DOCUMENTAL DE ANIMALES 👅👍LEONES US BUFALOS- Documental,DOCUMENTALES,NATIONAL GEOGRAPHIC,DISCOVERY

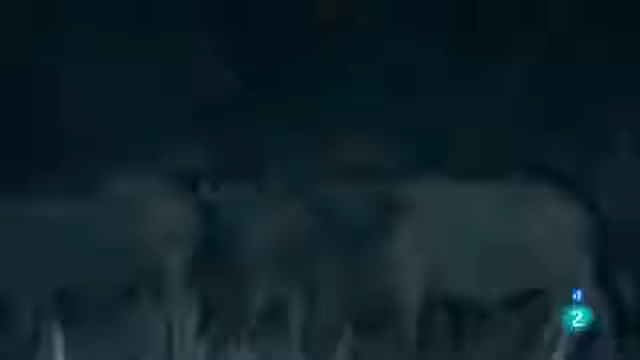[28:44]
Primero lanza un aviso. Y luego, da la voz de alarma.
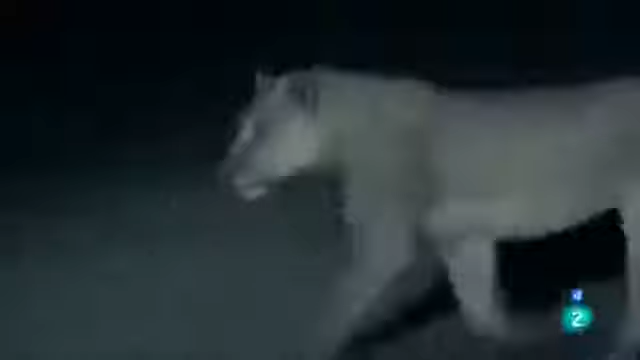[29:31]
Gran búfalo comprende que es una maniobra de distracción. El poderoso macho no es el objetivo.
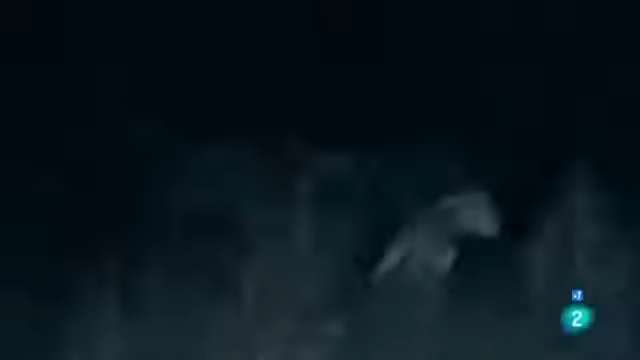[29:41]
Buscan a la recién nacida.
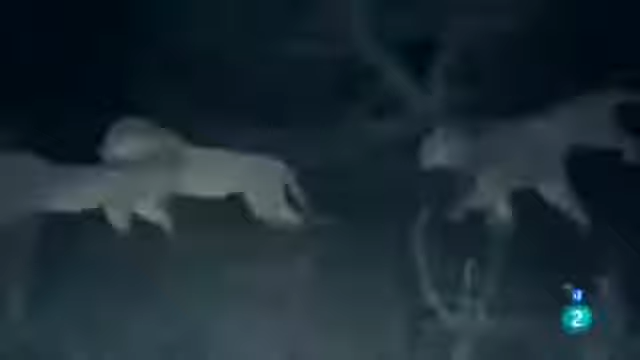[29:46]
Cuando la pequeña cae, la valerosa hembra lanza un ataque en masa.
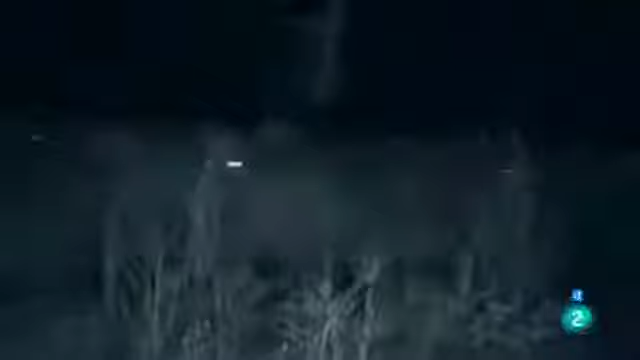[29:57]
Gran búfala está furiosa.
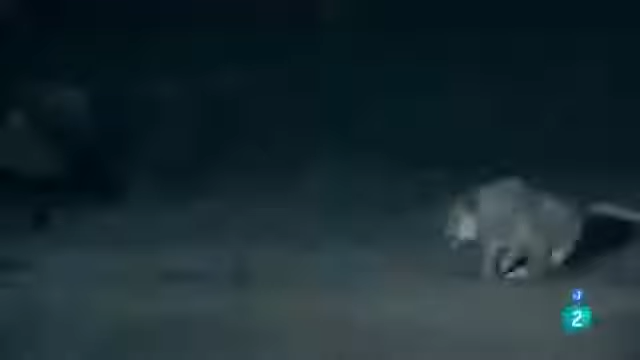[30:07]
Y apoyada por sus compañeras, embiste a los leones hasta que consigue ponerlos en fuga.
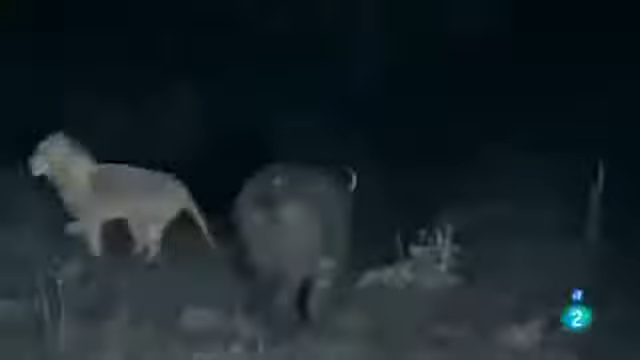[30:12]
Los felinos se retiran maltrechos y magullados.
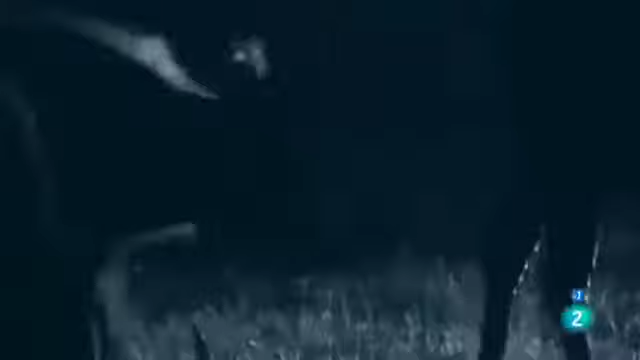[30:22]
Y la cría sobrevive a su primera noche.